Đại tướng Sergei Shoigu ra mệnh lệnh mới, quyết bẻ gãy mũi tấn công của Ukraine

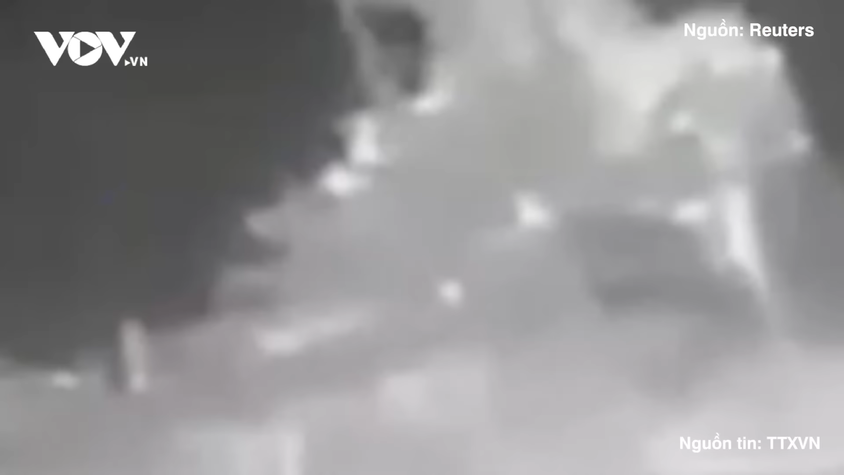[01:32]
Gần nhất là vào ngày 5 tháng 3, Bộ Quốc phòng Ukraine đã đăng tải trên tài khoản mạng xã hội X, đoàn phim ghi lại cảnh tình báo nước này sử dụng phương tiện không người lái dưới nước, tấn công đánh chìm tàu tuần tra Sergei Kotov của hạm đội Biển Đen. Theo hãng tin AP, vụ tấn công này nằm trong một loạt cuộc tấn công nhằm làm tê liệt năng lực của Hải quân Nga và hạn chế hoạt động của nước